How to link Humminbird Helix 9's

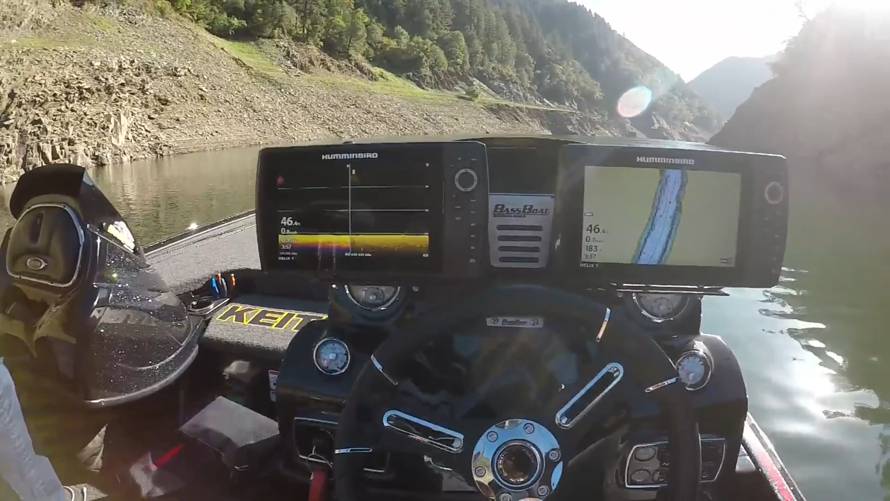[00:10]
mounts or how to get them set up but we're gonna take you through that you know a nice quick video of how to do that the things you're gonna need you're gonna need an Ethernet cord the adapter dongle that comes with it and then the Ethernet hub that all of these plug into if you're trying to link multiple systems together right now I have a iPilot ultra X and three helix nines all wired together and I'm gonna show you guys how to do this on on the consoles here so
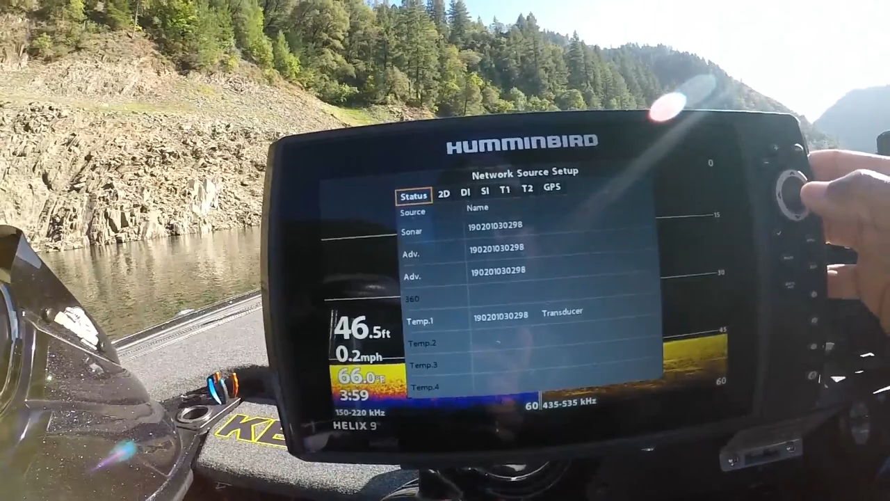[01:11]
On screen: depth 46.5 ft, speed 0.2 mph
2 GPS so what you want to do is you want to find the actual model of your unit that is mounted to your transducer which is on
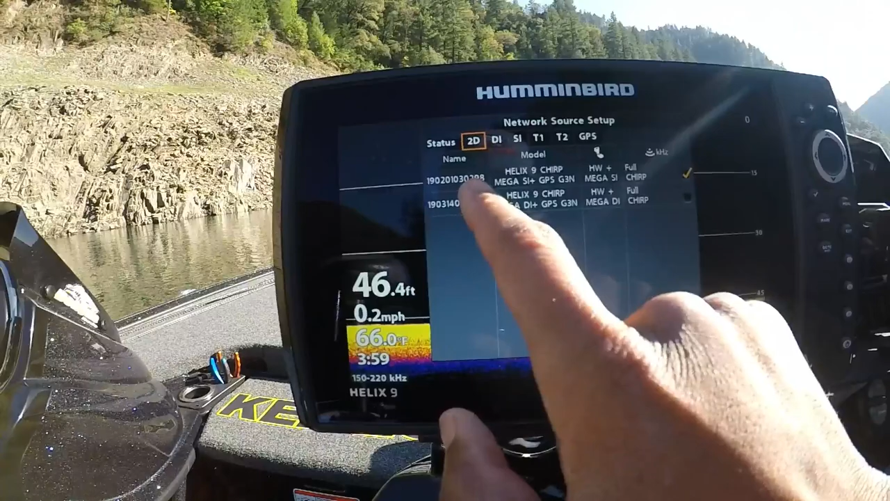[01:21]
On screen: depth 46.4 ft, water 66.0°F, speed 0.2 mph
mine is the 298 the 093 is the unit that doesn't have the transducer hook to it this one's just going to be the slave unit essentially you want to go in come
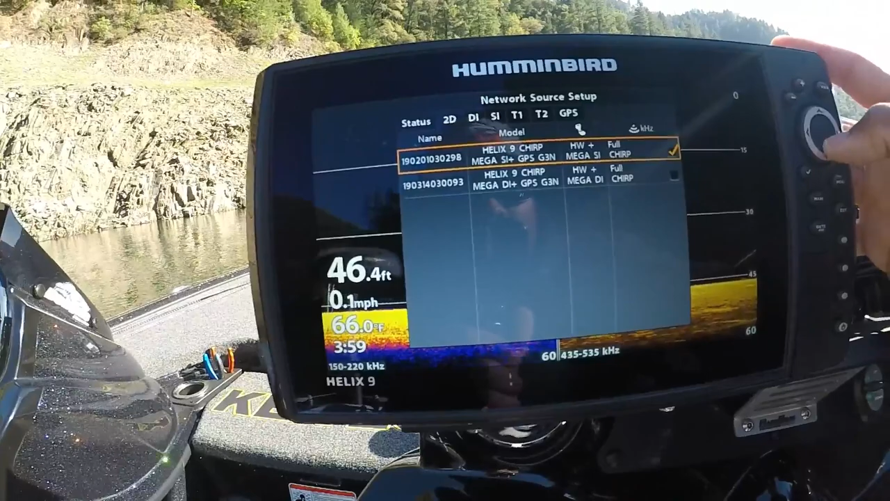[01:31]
On screen: depth 46.4 ft, water 66.0°F, speed 0.1 mph
down to this box and hit your right button on your keypad here to highlight that box for the transducer for your other model which will give you your
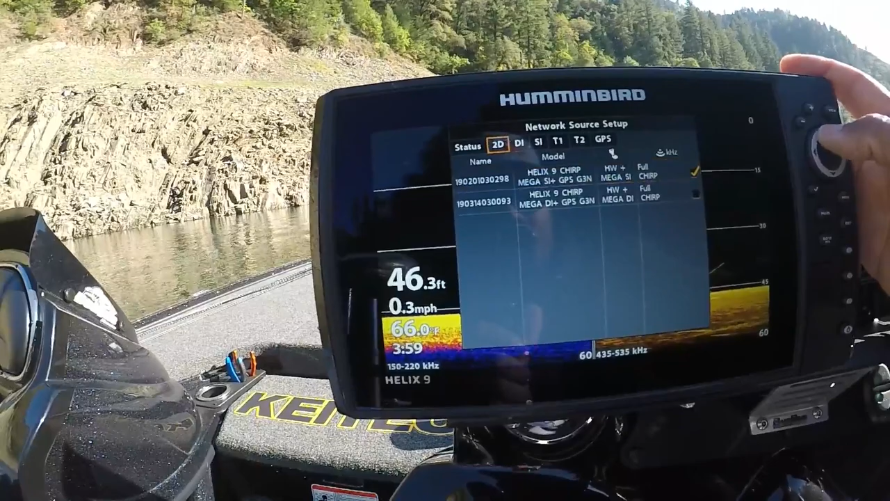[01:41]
On screen: depth 46.3 ft, water 66.0°F, speed 0.3 mph
2d you'll scroll across your down image do the same thing side image do
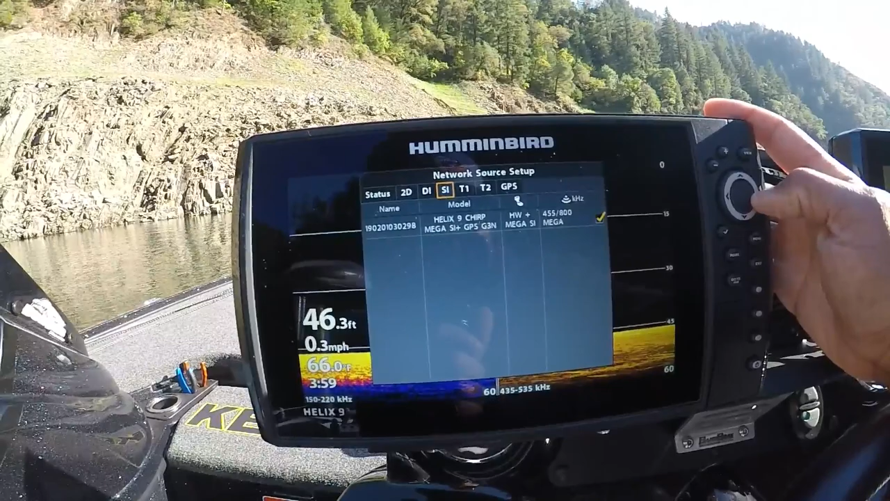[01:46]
On screen: depth 46.3 ft, water 66.0°F, speed 0.3 mph
the same thing temp 1 same thing temp 2 if you have it which comes through your transducer
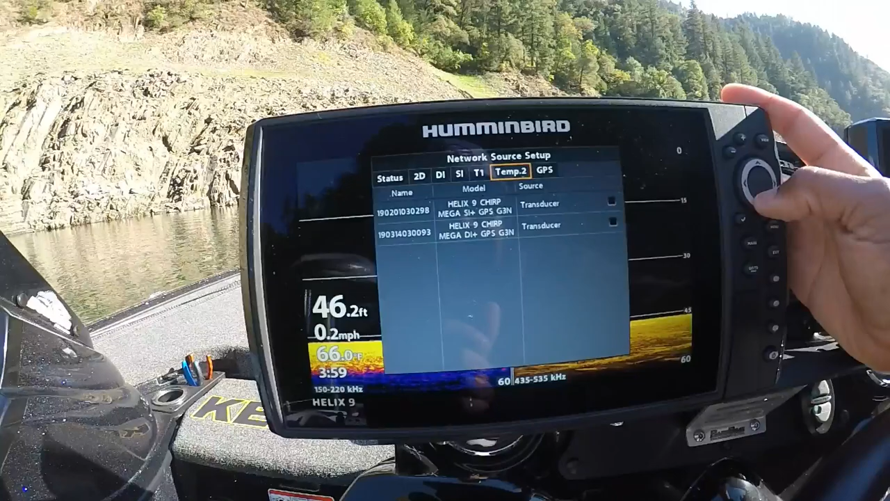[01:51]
On screen: depth 46.2 ft, water 66.0°F, speed 0.2 mph
as well which this one's not selected we'll go ahead and select that go
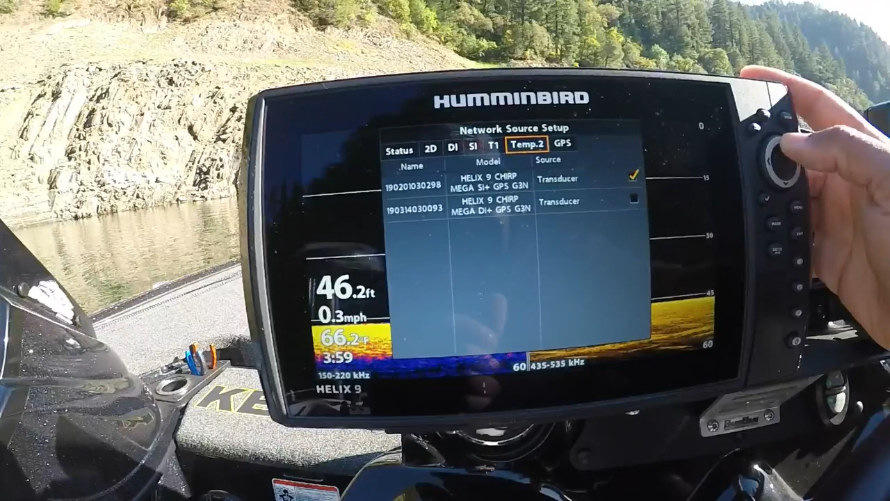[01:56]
On screen: depth 46.2 ft, water 66.2°F, speed 0.3 mph
back up go to your GPS and it's picking up
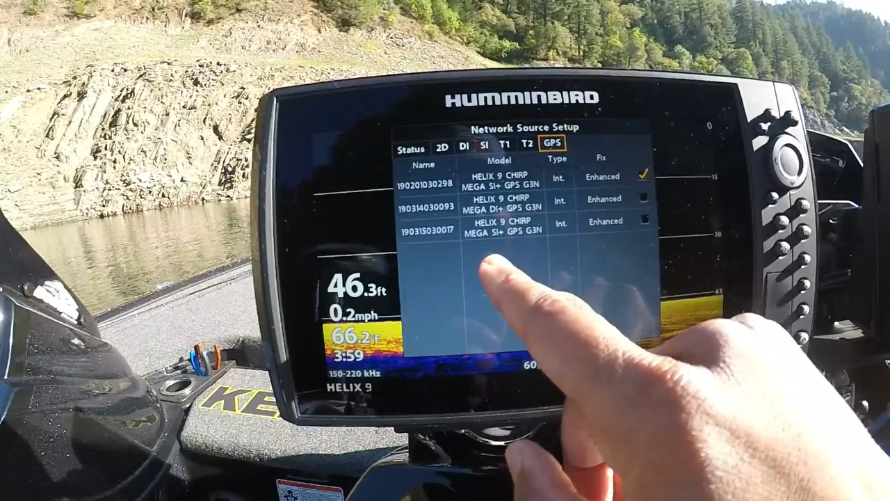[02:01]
On screen: depth 46.3 ft, water 66.2°F, speed 0.2 mph
the GPS from both all of my units the side image unit down image unit and side image unit this is the unit that we're running off of which is our unit over here the down image unit
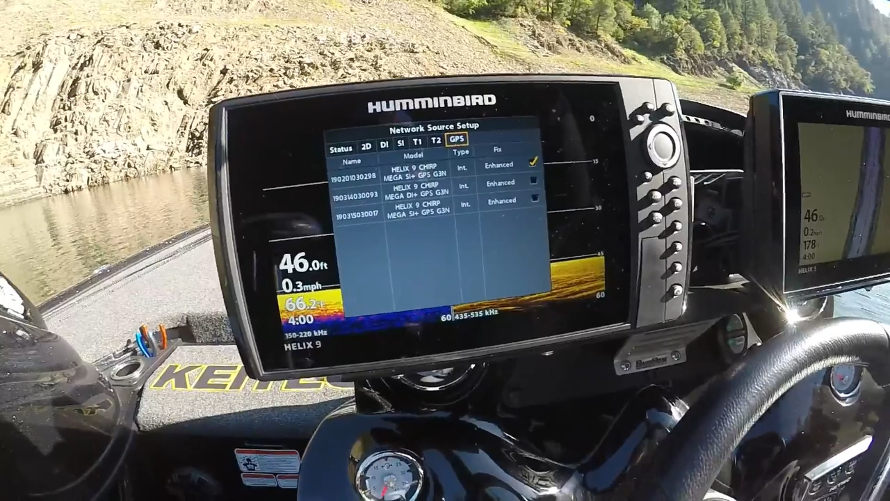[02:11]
On screen: depth 46.0 ft, water 66.2°F, speed 0.3 mph
is the one on the front of the boat on the bow and this one down here is the third unit down here's
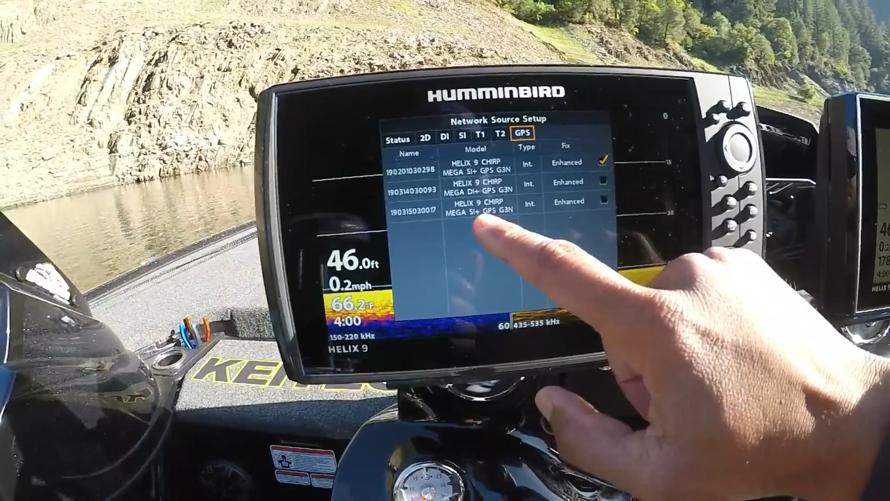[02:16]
On screen: depth 46.0 ft, water 66.2°F, speed 0.2 mph
GPS signal once those are selected they will show up
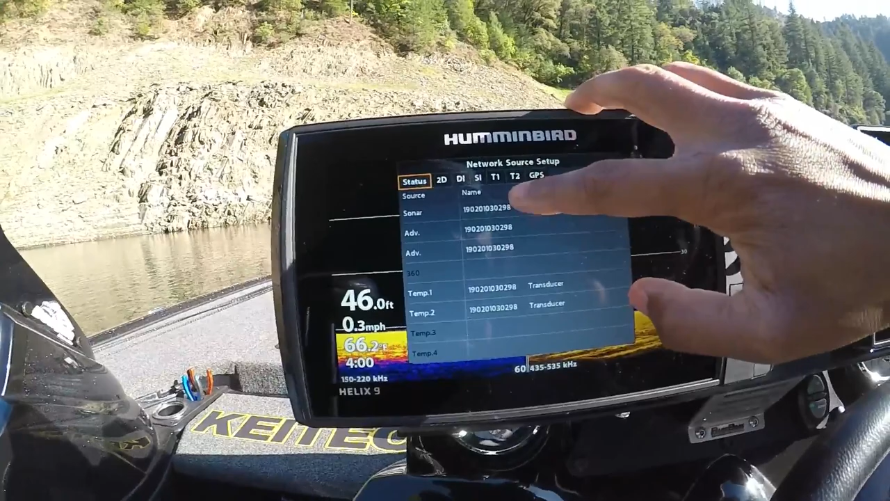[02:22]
On screen: depth 46.0 ft, speed 0.3 mph
in your status bar here and once they are lit up white that means they are actively
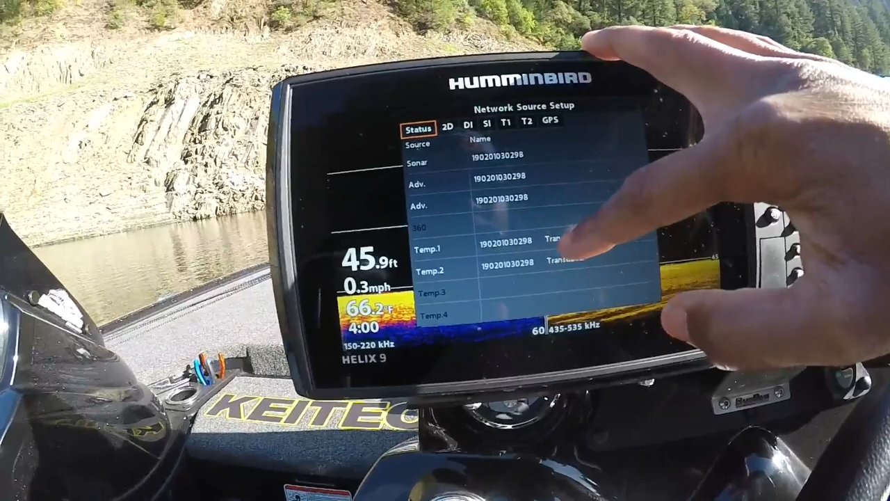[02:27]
On screen: depth 45.9 ft, water 66.2°F, speed 0.3 mph
working if they are blacked out or gray that means they're dormant
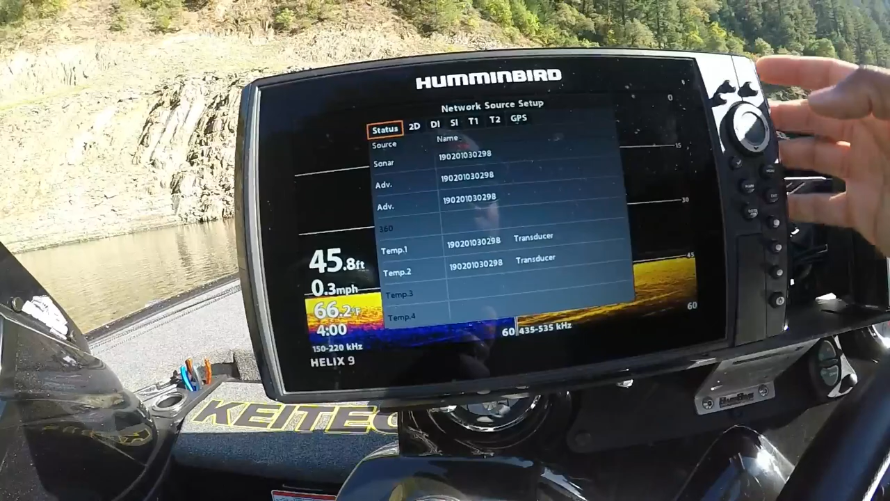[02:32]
On screen: depth 45.8 ft, water 66.2°F, speed 0.3 mph
which you won't have any feedback or readout from any of those
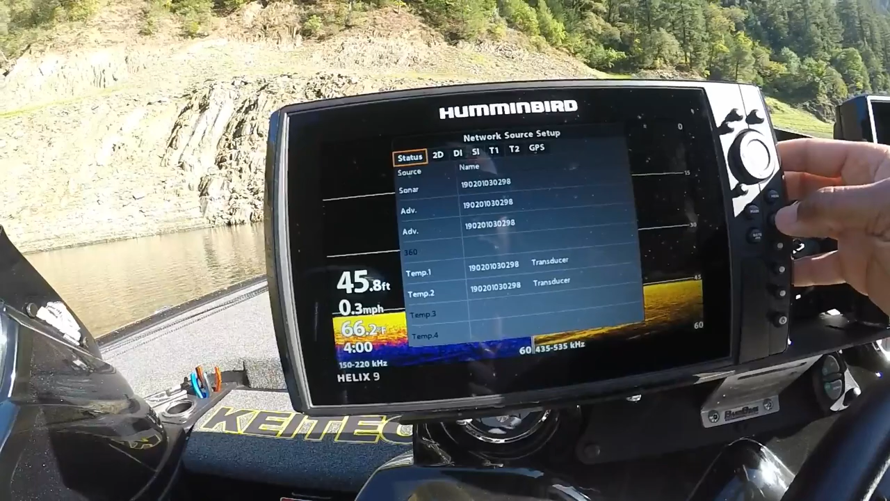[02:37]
On screen: depth 45.8 ft, water 66.2°F, speed 0.3 mph
sensors that's pretty much it when you first
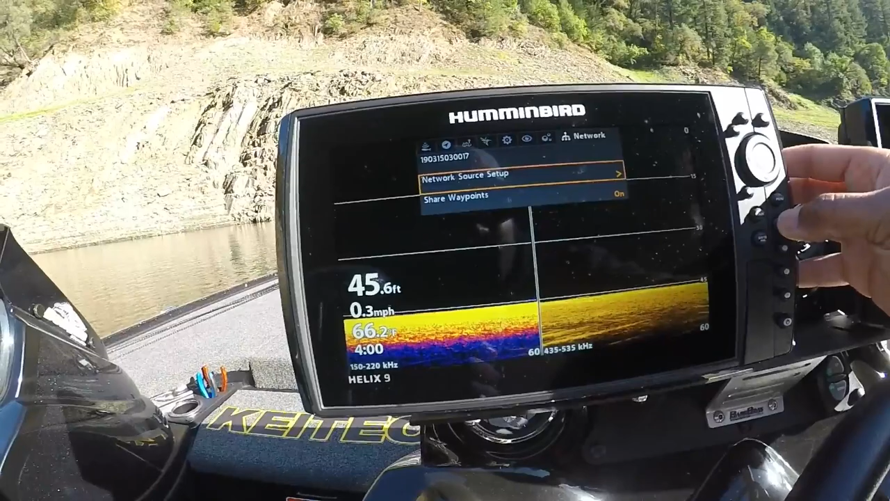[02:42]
On screen: depth 45.6 ft, water 66.2°F, speed 0.3 mph
turn these things on especially the slave unit it takes a little bit of time for it to